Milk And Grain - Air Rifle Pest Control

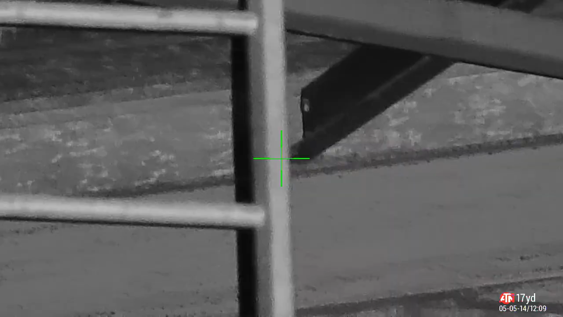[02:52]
no mind just nip next door into the workshop and see what's happening in there
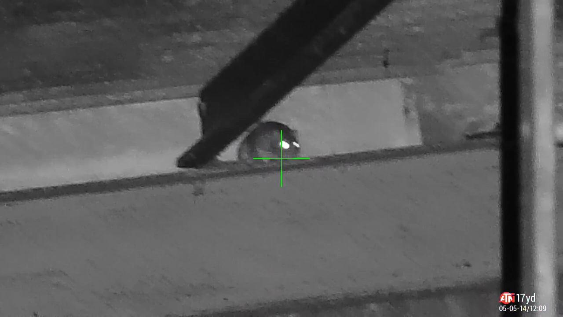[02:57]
and i'm not in there long and i spot a rat up in the rafters thinking he's
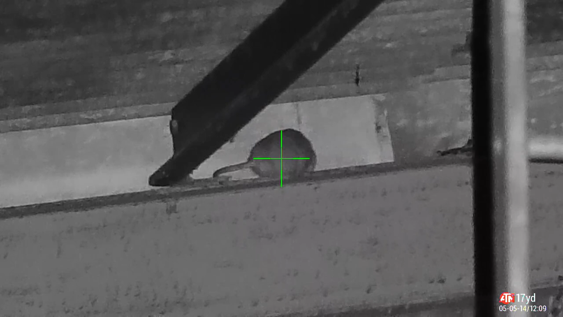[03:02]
safe looking down at me as i look up at you with
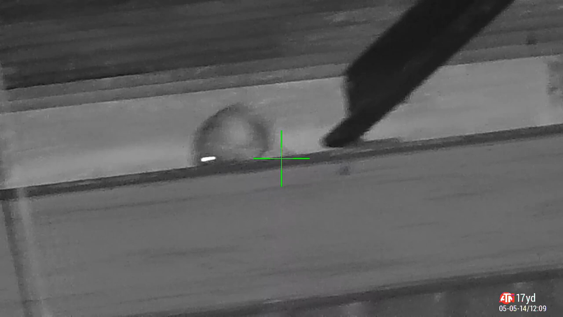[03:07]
an fx impact blow my kiss and foam some lead
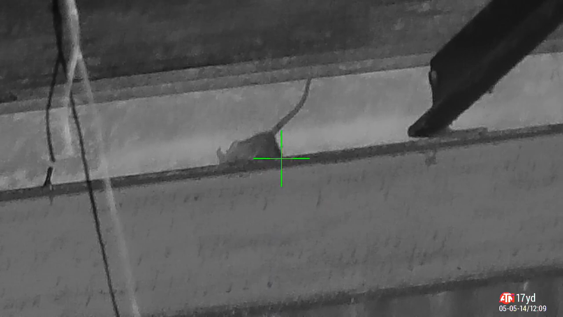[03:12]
you can have that one for free come on it
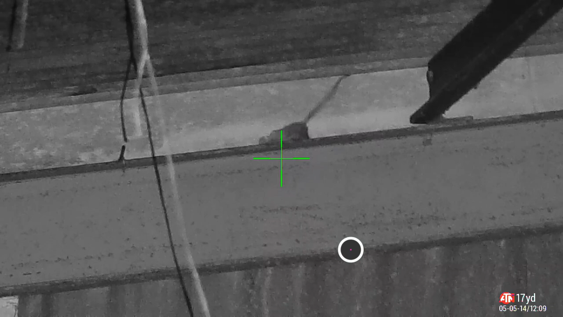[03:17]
doesn't fall down he gets me back by doing a
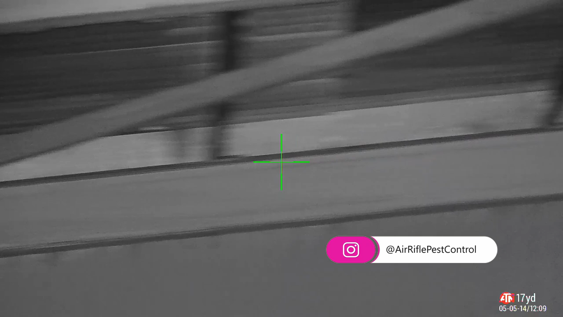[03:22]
headstand and pulling his brains down the back of that girder quicks
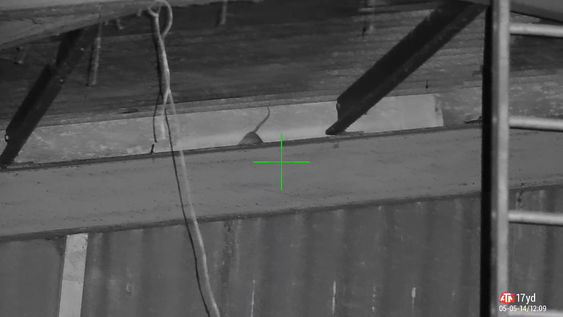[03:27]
going along there's nothing else there as i pan back he's sticking his bum
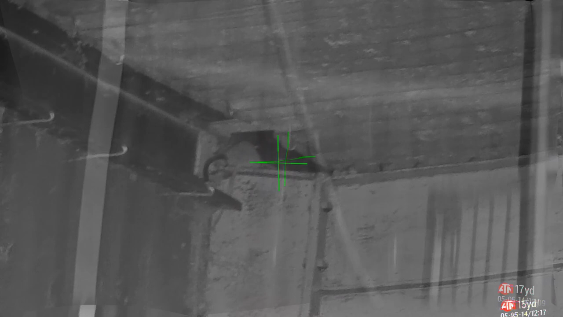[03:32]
up in the air at me rude i've got another one right in the corner look at this he's facing the wrong way he's sticking his fart pipe in my direction
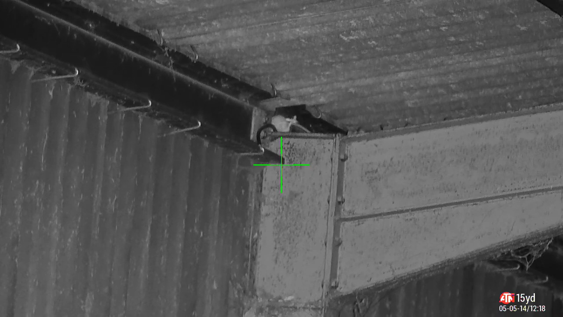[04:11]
a rat stuck up in the roof can you get him
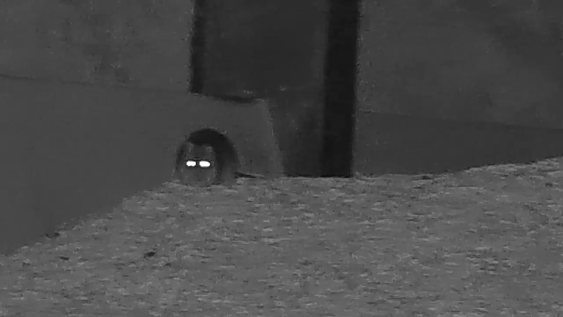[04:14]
down please he
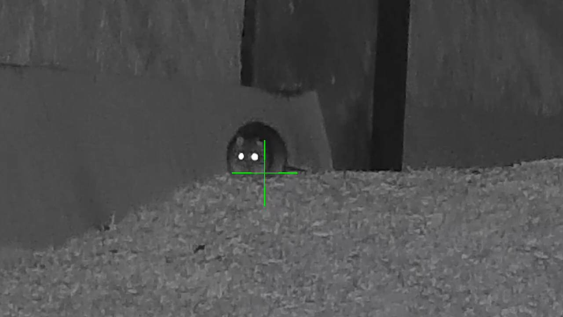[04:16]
said it was no problem but he's probably thinking for christ's sake now back in
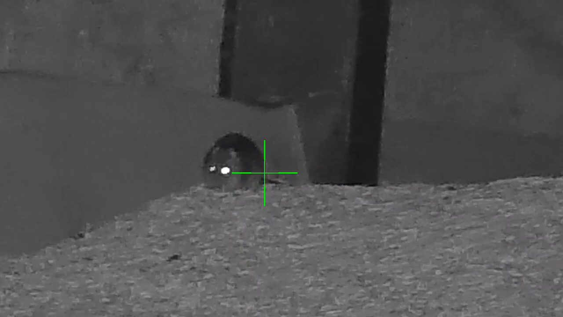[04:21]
the green store i noticed a couple of should we say issues with my shots
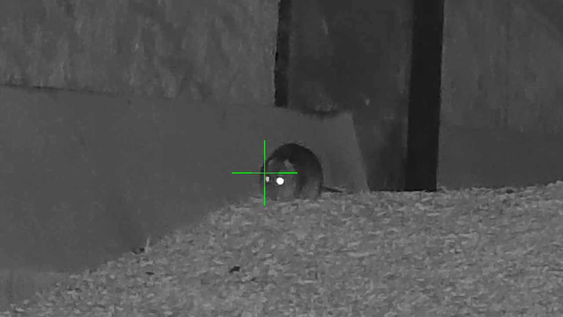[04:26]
um and you'll see what i mean here take a shot on this rat but the pellet seems
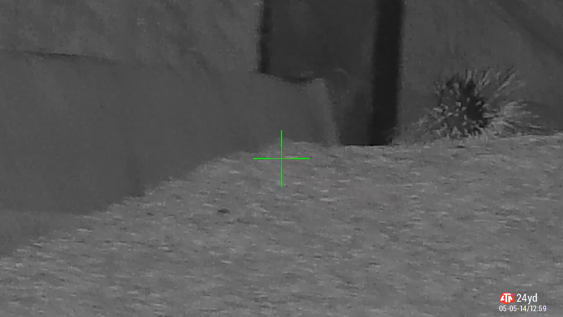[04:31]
to fly straight over the top watch where the marker is and you'll see where the pellet goes
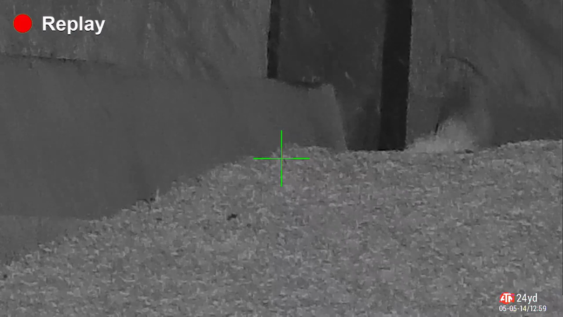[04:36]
so i brushed his hair rather than break his head
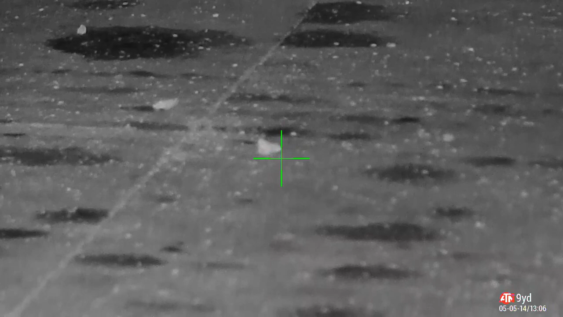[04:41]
so i threw some stones down on the ground and the idea is i'm going to take a couple of shots check the zero i noticed the zero slightly out i
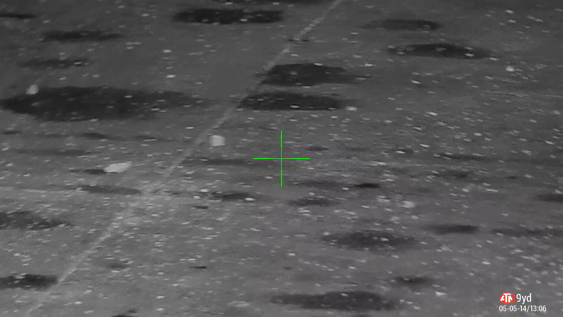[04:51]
don't understand why so i rechecked that with some targets outside and
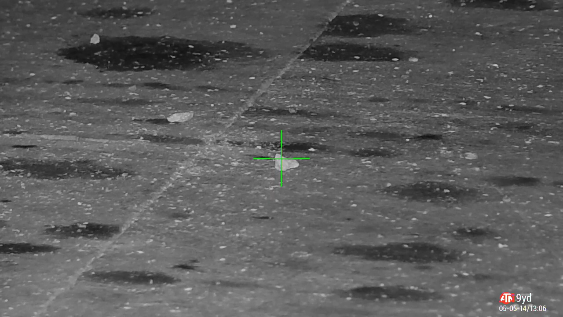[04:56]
took a shot on a bit of stone happy with that hit the corner of the stone where i